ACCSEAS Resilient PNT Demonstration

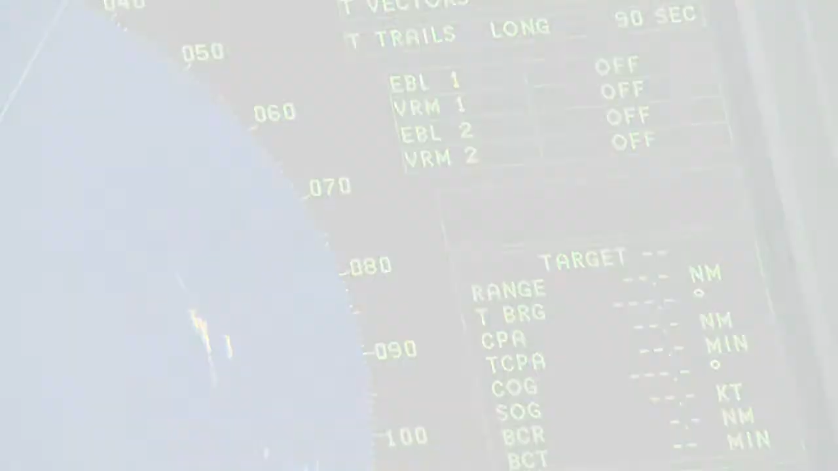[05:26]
We've still got some systems operating.
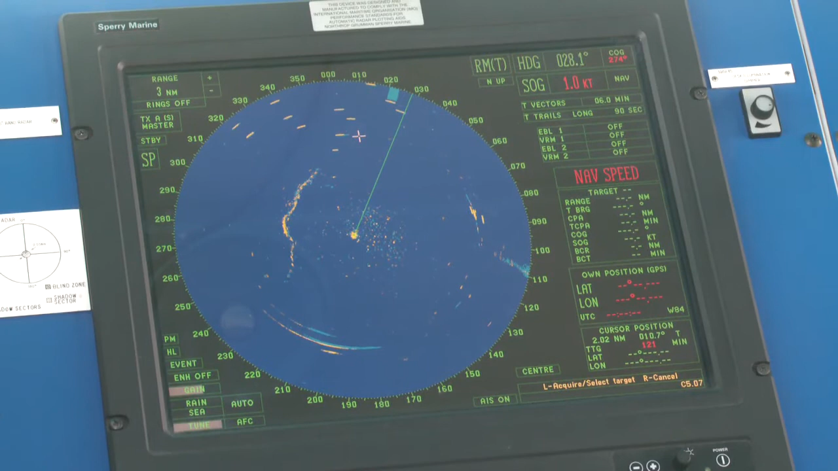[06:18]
Things like the radar, even though the actual function of the radar itself hasn't changed,
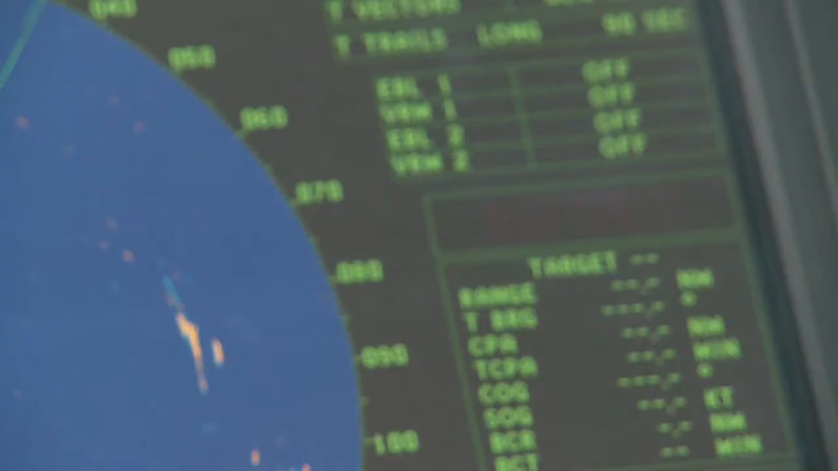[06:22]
it's now entered an alarm state because it uses GPS for an additional function.
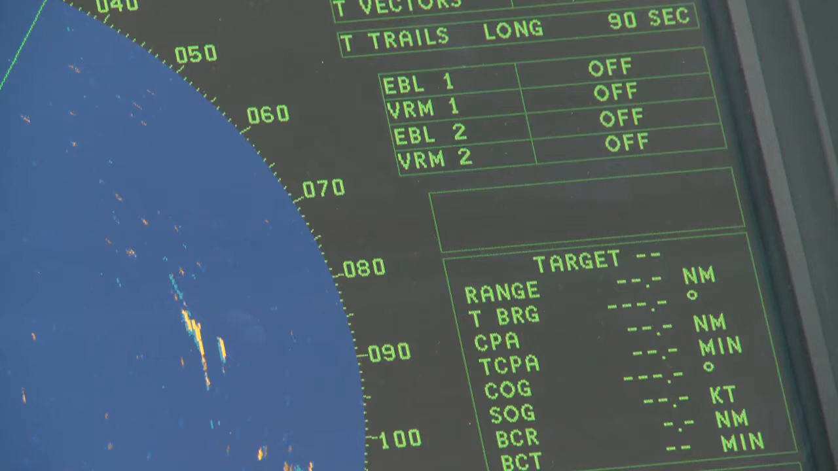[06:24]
So how do you know that you can still rely on it? Well, you have to go back and understand what that error means, how you can disable that error and know what you can do to make it usable again.